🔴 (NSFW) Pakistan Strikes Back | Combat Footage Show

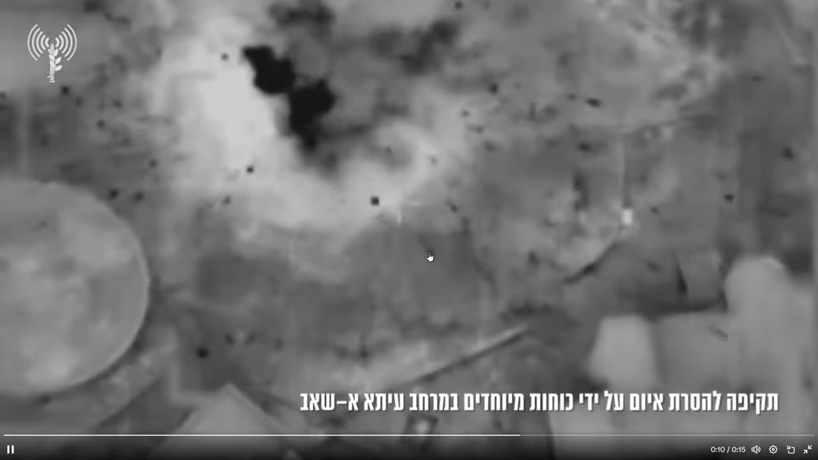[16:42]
Now, the second strike, the second location there, the only note that Israel published with that footage was that it was a, quote, threat identified.
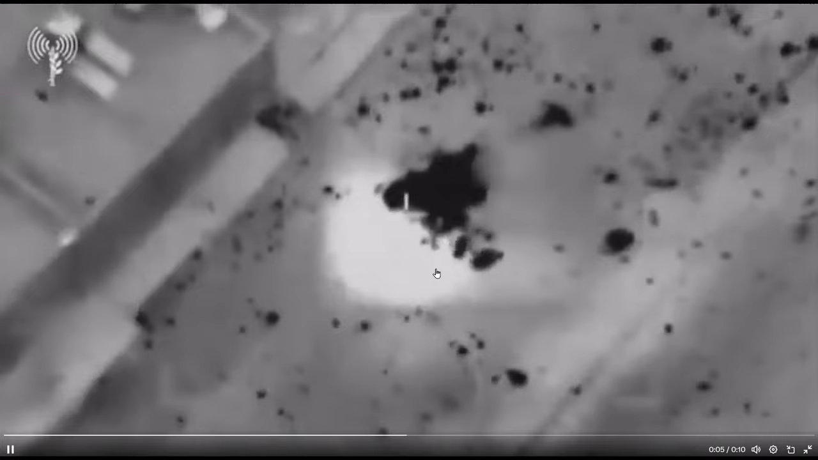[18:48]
Here's a little bit of aftermath footage. We don't have anything close, but you will see the response
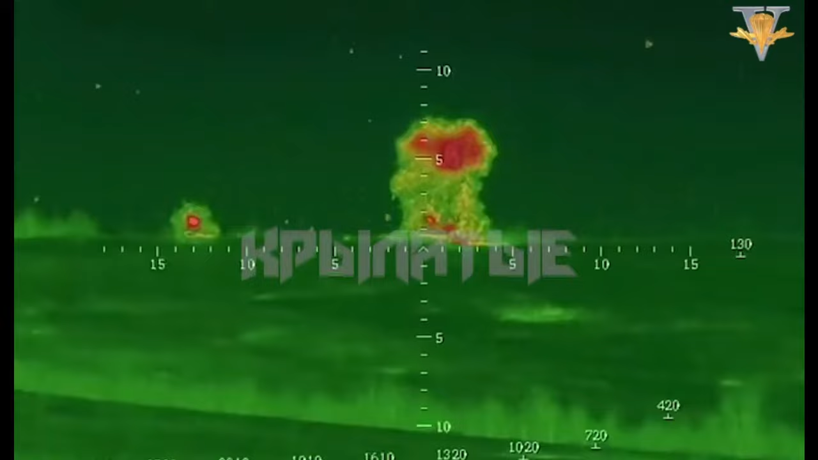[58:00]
Something just got destroyed there. Here, my question on this one, though. An overwhelming majority of the Bradleys were aligned against the 47th Brigade.